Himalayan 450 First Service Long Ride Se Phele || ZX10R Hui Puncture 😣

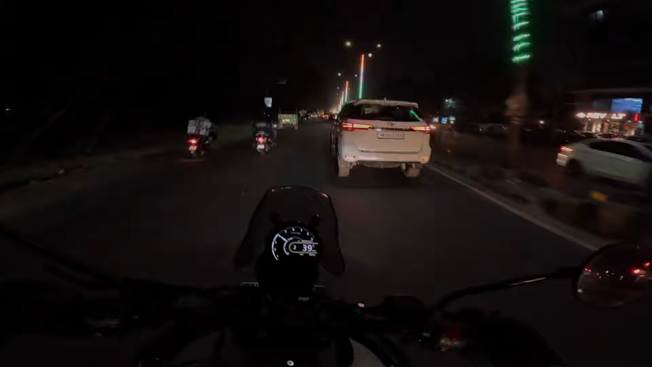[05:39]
अभी पिछले 2 दिन ना बहुत बढ़िया ठंड हो रही है और रात को इतनी बढ़िया ठंड हो जाती है,
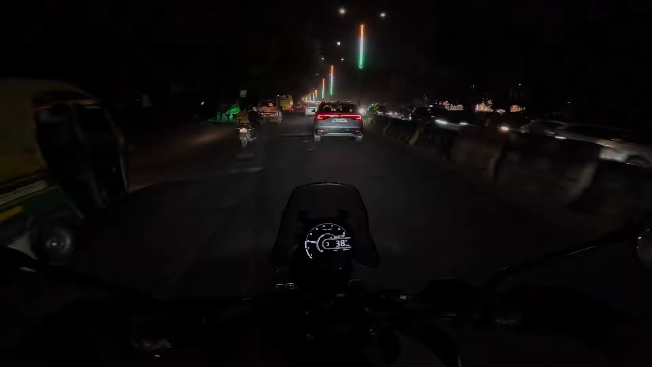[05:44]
मज़ा आता है चलाने में बाइक वगैरह। आई डोंट नो गाइस, अगर आप देख सकते हो या नहीं देख सकते हो, बट ब्रिज के ऊपर फुल मून क्या ज़बरदस्त लग रहा है भाई,